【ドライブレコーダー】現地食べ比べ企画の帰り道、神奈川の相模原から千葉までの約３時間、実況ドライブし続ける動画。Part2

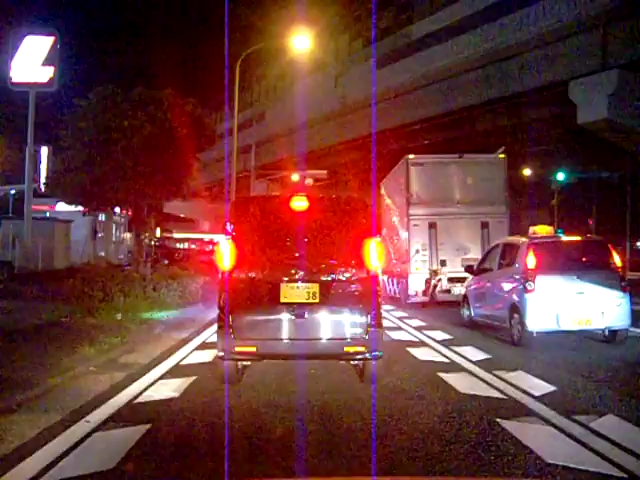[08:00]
江田、駅の、あれを見ると、江田って言う、江田駅みたいですね、江田駅。えー、左側にね、すごい明るい、こう、ね、正面がガーッと、まっすぐ伸びていたので、あれはなんだと思ったら、駅でしたね。これだけ、結構、でかい駅なのかな、これは。
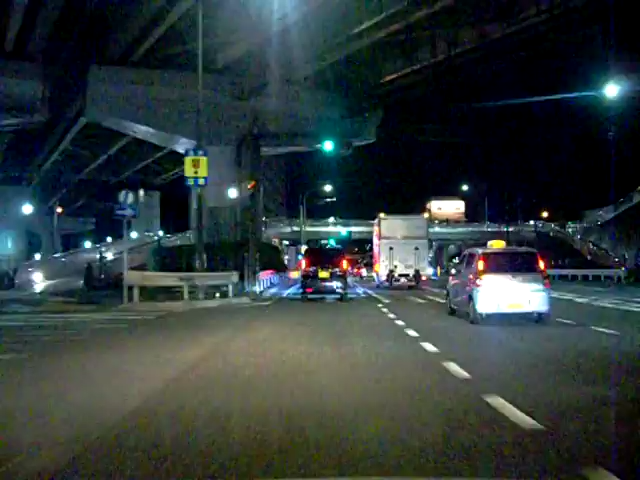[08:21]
私、本当に電車に乗らないんでね、駅をパッと見ただけで、あの、大きい駅、小さい駅、それしか分かりません。で、まあ、小さい駅って言ったってね、本当に入り口が小さいだけで、えー、プラットフォーム自体はね、線路が止まれるだけの長さは、あるはずなんでね、駅自体は大きいんですよ。ただ、人が入るところがね、こじんまりとしたところは、小さい駅という認識ぐらいしか、できないんですけども、まあ、今のところはね、とても立派な、大きな、大きな明るい、こう、立派な駅でした。
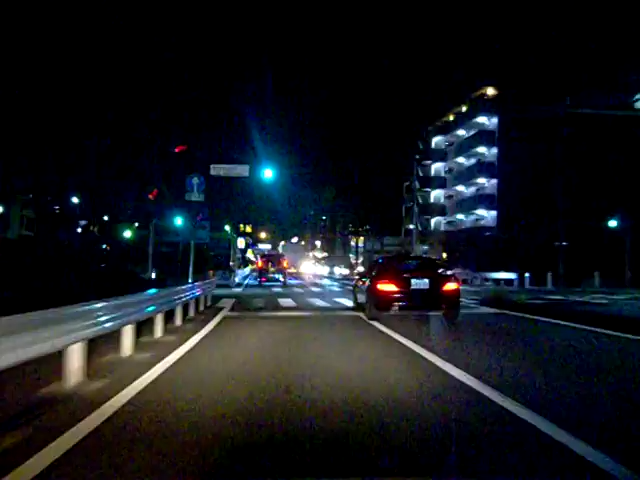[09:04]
県道、国道がありますんでね、ついつい間違えてしまうんですけど、この246号線、意外に走りやすいといえば走りやすい、そして走りにくいといえば走りにくいんですけど、何が走りにくいって、ちょっとね、狭いんですよね、道がね。この左車線走ってるんですけども、左車線と右車線、若干右車線の方が広いのかな。で、左車線がね、狭いっていうのはね、多分感覚的なものだと思うんですけど、ガードレールがね、白線のすぐ横に立っていて、圧迫感的なもので狭く感じるのかもしれません。
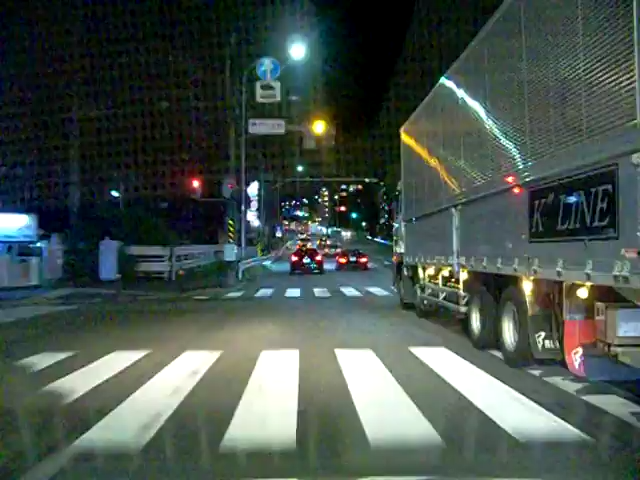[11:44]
さすがにどうしようもありませんのでね、そういったことは、できるだけ避けるような走り方、そして相手にね、印象を与えない、悪い印象を与えないで走るというのが、一番いいのかなという気がします。しかしね、相変わらず246号線、まっすぐ過ぎてね、何も変化がない、周りは住宅街だらけ、本当ここ周り住宅街だらけですね。お店がね、少しでもあればね、明るさもちょっとね、変化もあるんですけども、本当に暗い道ですね、どっちかといえばね。
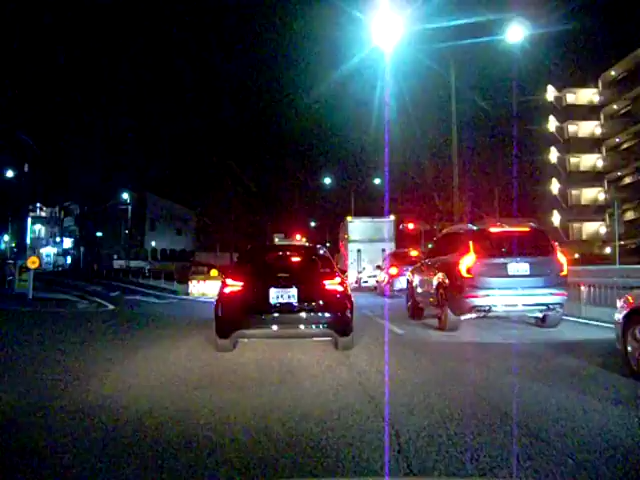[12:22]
この道がたまたま、このエリアが住宅街だというだけで、もうちょっと行くと、もしかしたらお店がいっぱいある道になるのかもしれません。その辺はね、どういう感じかはちょっと分かりませんけども、今ちょうどね、撮影時間ちょっと見ています。このカメラがね、撮影できる時間が25分ぐらいなんですよ。それを超えると、多分容量的に、あの、いっぱいになっちゃうのかな。